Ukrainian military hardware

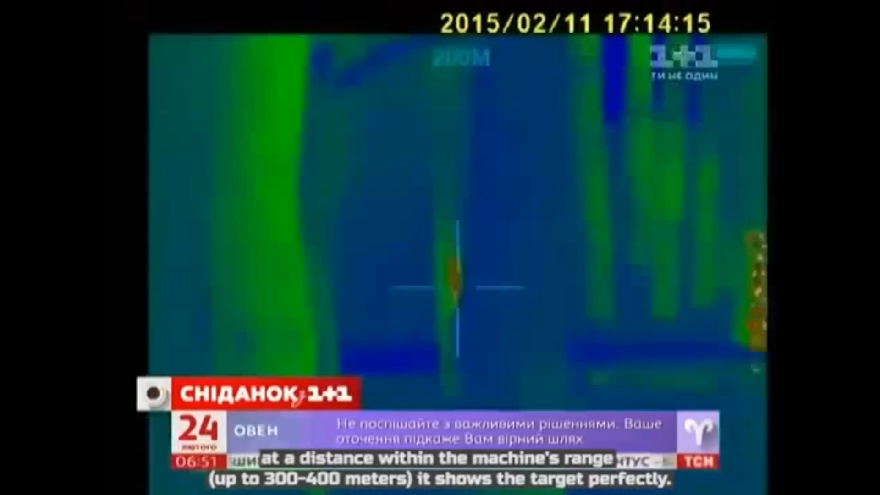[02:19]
На різниці роботи автомату, до 300-400 метрів, він показує відбувальні мішені.